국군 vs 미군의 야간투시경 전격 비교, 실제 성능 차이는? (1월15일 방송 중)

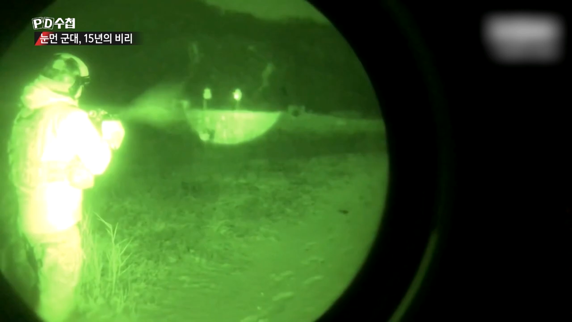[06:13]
군사 전문가 양욱 씨는 EO 시스템의 야시경은 3세대로 보기 어렵다고 합니다.